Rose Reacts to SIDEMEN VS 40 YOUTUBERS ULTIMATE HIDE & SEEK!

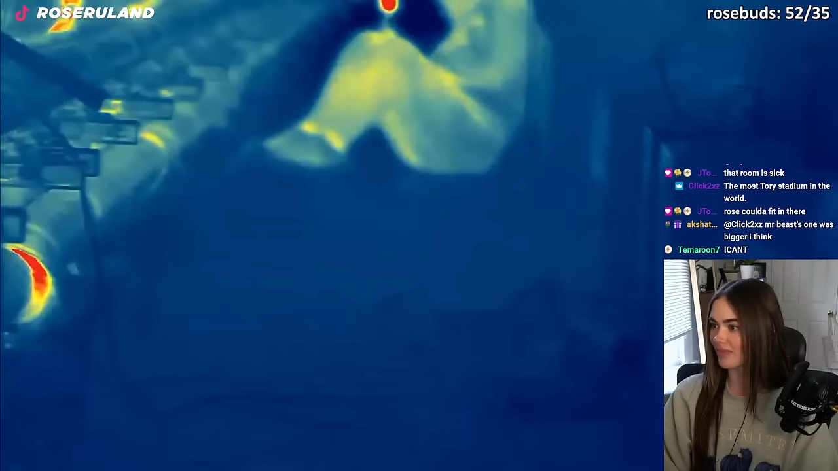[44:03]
Is that someone? You man. Ah, you fucking dickhead! Hang on. See you, sir. No, stay there, my friend.
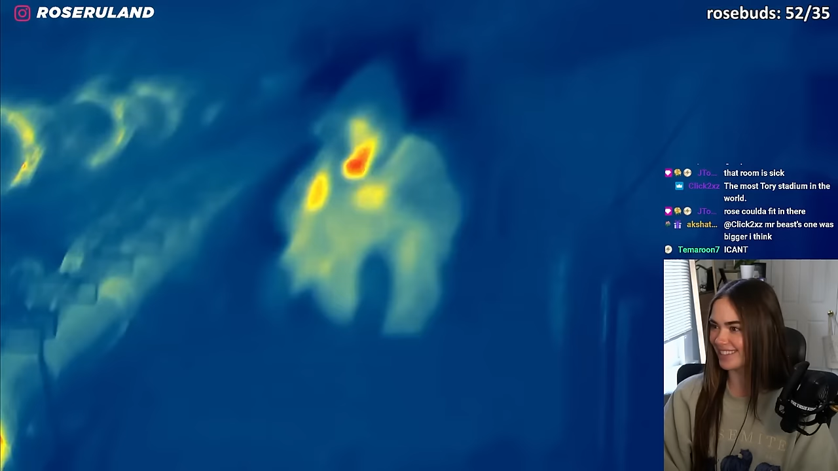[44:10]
You think you can beat us? Yes! Oh! Let's see him, person! Oh.